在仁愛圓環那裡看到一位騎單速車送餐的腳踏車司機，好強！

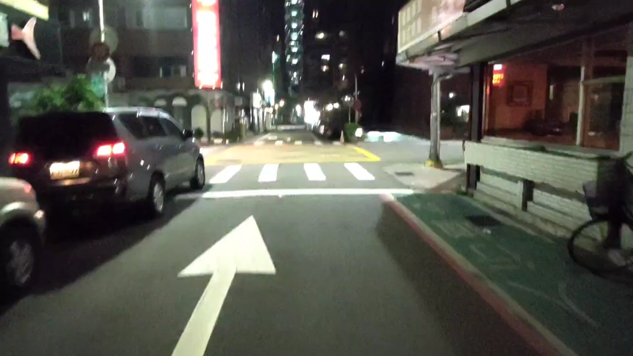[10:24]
街夜市旁邊就是通話街這裡我想進來都被帶過來那麼我就乾脆往那邊走好了前面是新一路左轉就是通話街
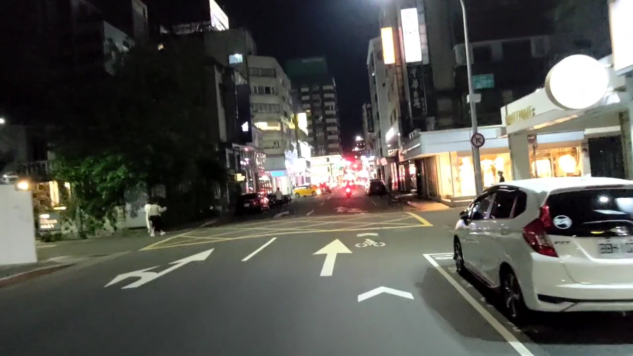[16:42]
好啦OK廢話不多說我要到那個前面那個是東區這邊的這個熱點這樣子